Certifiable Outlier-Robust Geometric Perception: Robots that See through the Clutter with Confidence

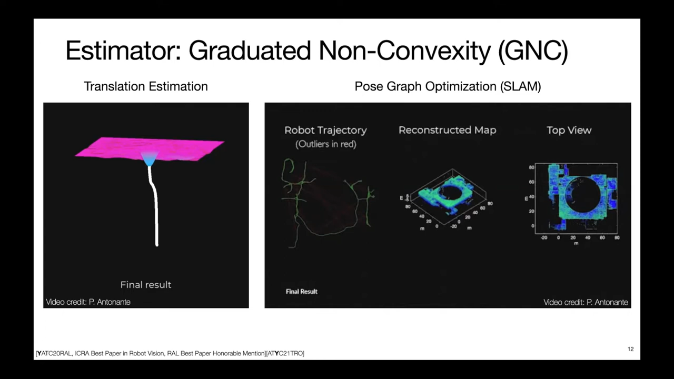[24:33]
So in this example, you can see that despite there are many outlier sensor measurements in the original dataset, GNC is actually able to reconstruct the correct robot trajectory and also reconstruct the correct 3D map after a few iterations. So due to the kind of the simplicity and also the robust performance of GNC in practical applications, now it's actually part of the official MATLAB navigation toolbox. And it's also implemented in other SLAM packages such as GTSet.
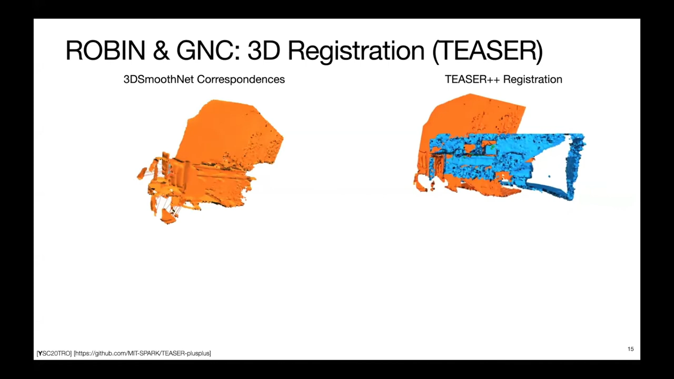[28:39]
And here I'm showing you an example where the left video shows a pair of challenging scans with correspondences produced by a neural network called 3D a smooth net.
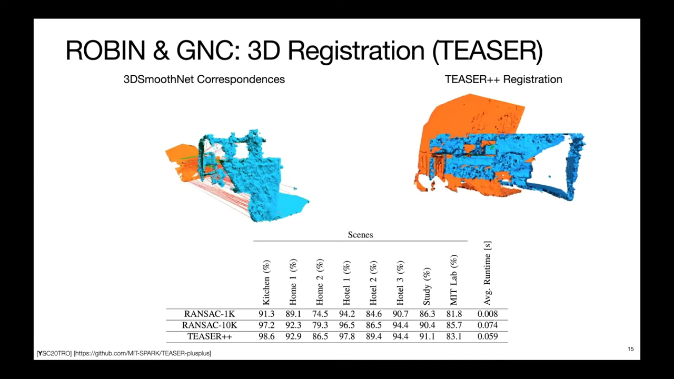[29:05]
And we can see that in some of these sub datasets,